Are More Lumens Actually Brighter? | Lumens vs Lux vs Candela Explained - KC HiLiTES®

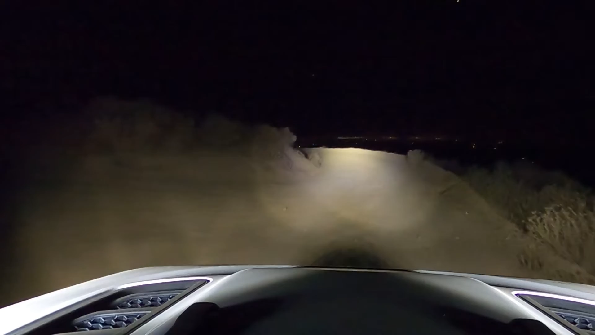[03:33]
A spread beam light is going to have a lower LUX value, not because it's any worse of a light, but simply because it's designed to spread light out over a much wider area.